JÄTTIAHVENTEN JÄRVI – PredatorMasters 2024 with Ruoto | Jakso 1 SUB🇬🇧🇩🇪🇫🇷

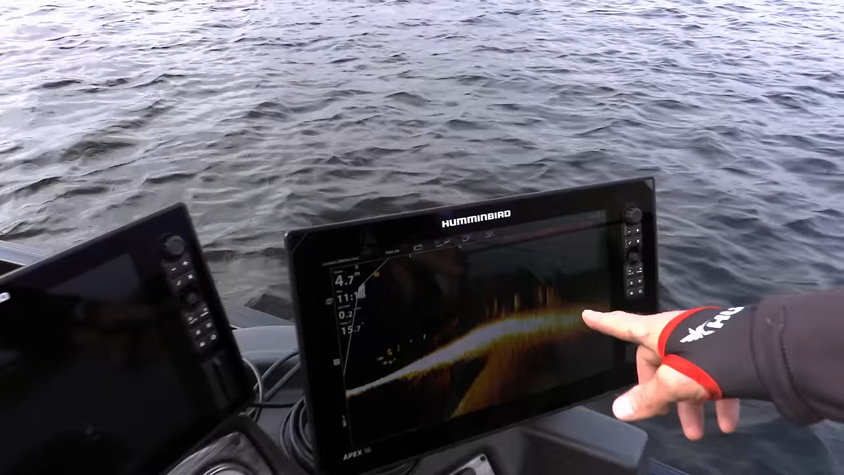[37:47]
So these are the fish we are looking for. Really nice big perches there, 20 meters from us.
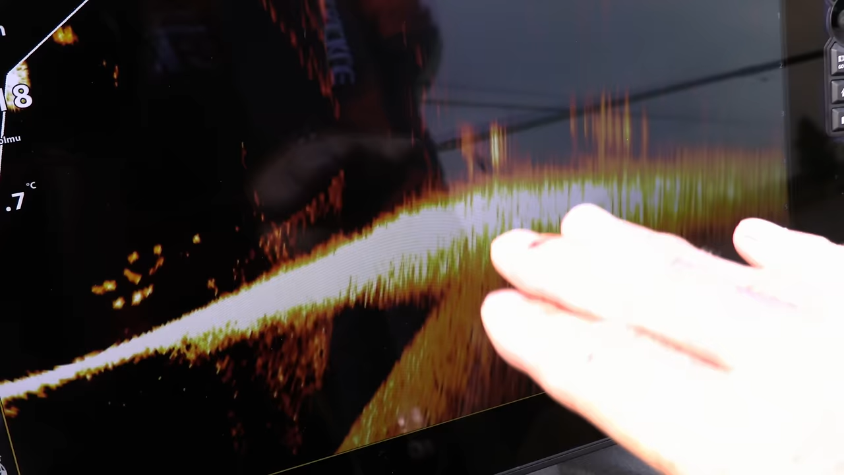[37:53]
It's a little small hump there and they just hang around nearby there.
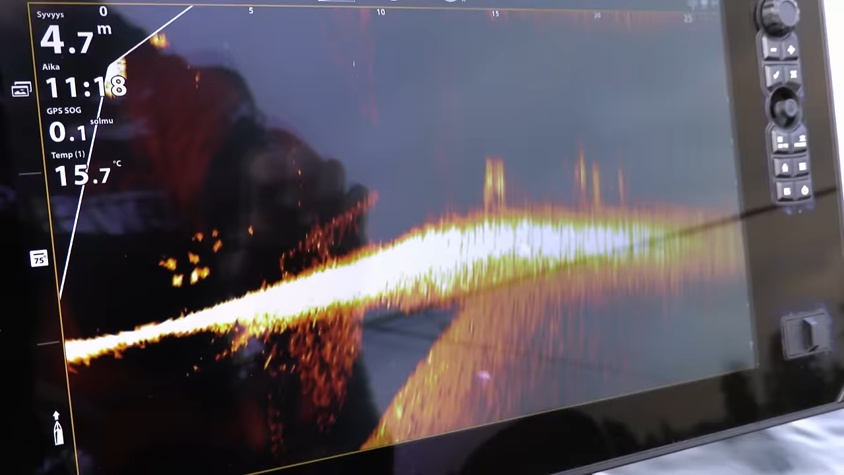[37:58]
On screen: depth 4.7 m, water 15.7°C, speed 0.1 kn
Just a moment ago, if a big bleak school, but now the bleak is gone, but those perches, they are really big.
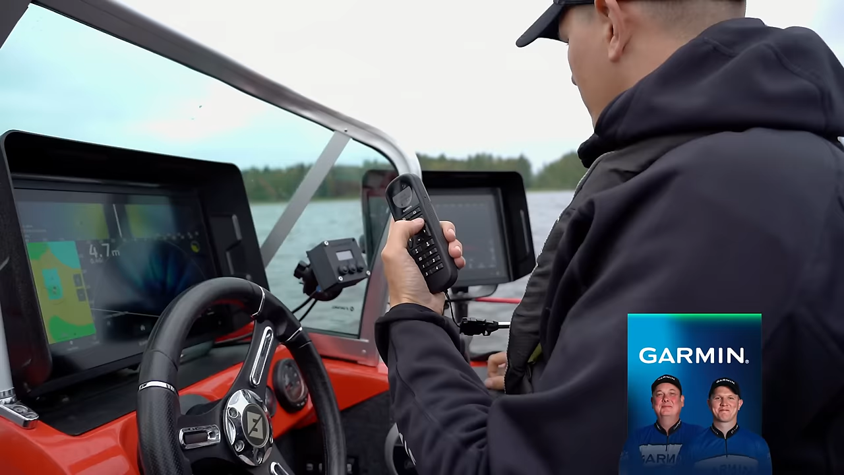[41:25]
Niin jos katsojat miettii, mitä mä tällä kaukosäätimellä tässä koko ajan plärään ja väsään, niin keulakonetta.
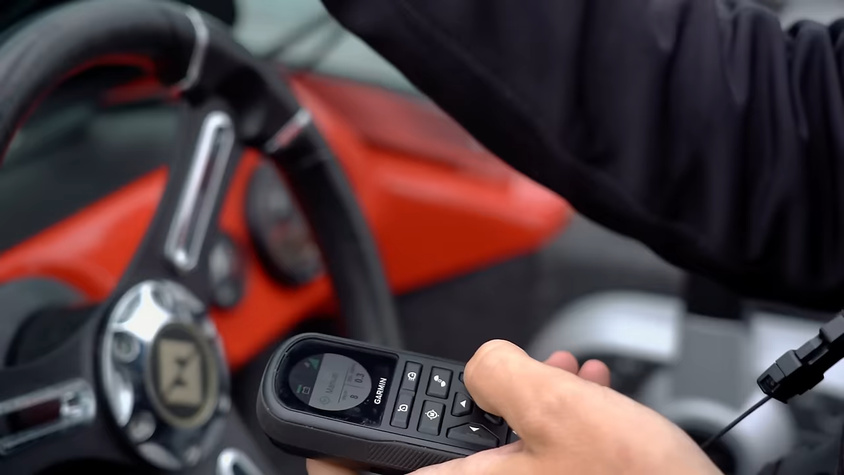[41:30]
Mä sammutan koneen sen takia, ettei häiritä tuota kalaa.
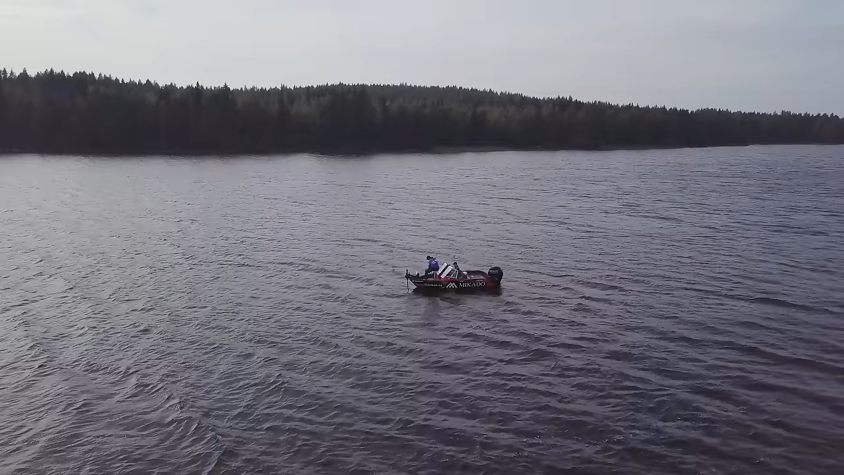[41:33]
Olisiko tää kuule heittokala?
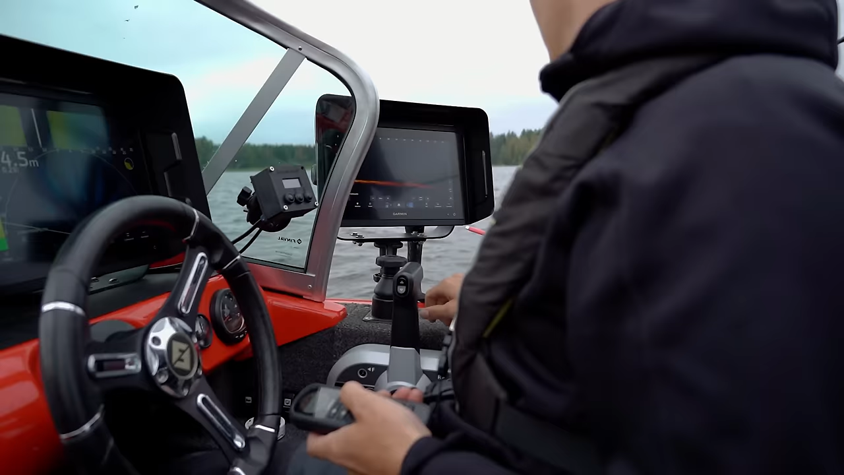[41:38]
Siinä, 14. Noni. Nyt tikkanen heitti. Vähän jää taakse, mutta katsotaan riittääkö.
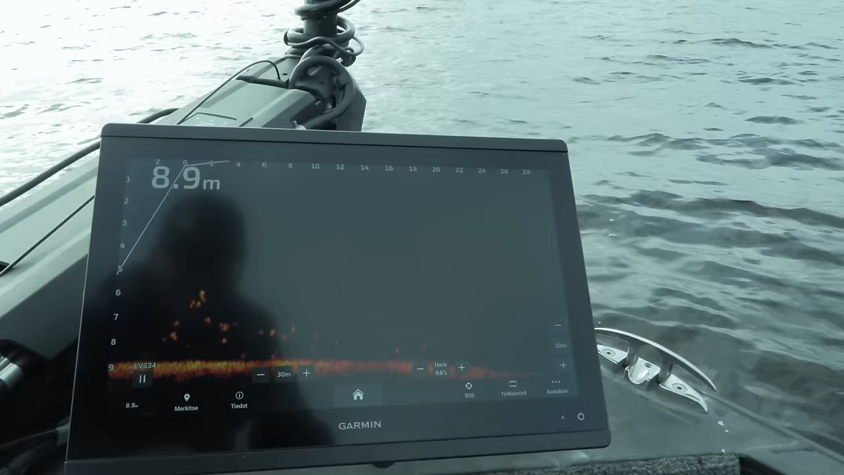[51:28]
On screen: depth 8.9 m
Ihan oli 40, mikä kävi vehkeessä. Tuli tosi hyvin, mutta ei ottanut. Tulee näköjään vieläkin kiinnostaa. Joo, mun seurasta on semmoinen 40, vaikka kuinka monta metriä äsken.
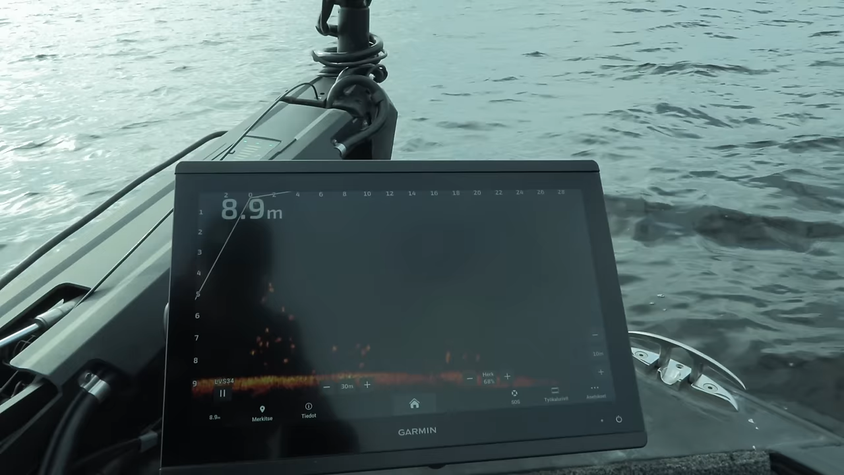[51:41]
On screen: depth 8.9 m
Joo, kyllä siinä niitä pörrääviä.
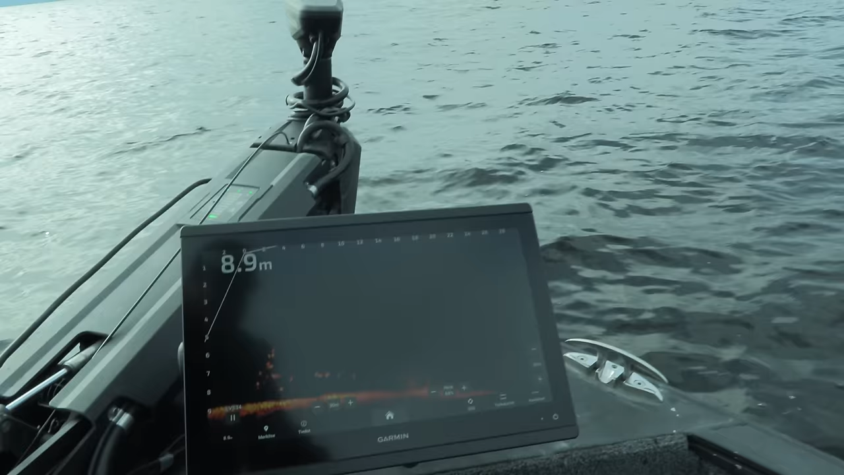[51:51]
On screen: depth 8.9 m
Tuo on passivoitunut alusta. No niin. Kyllä tällä saa vielä tällä. Tuo on hyvä kala.
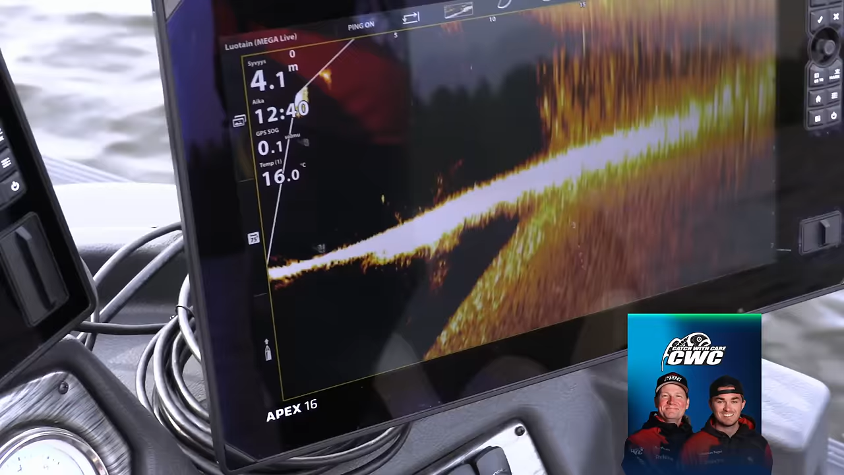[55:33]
On screen: depth 4.1 m, water 16.0°C
Okay. I give it a go. I'm a little bit too much left. But still. I'm on them. Yeah.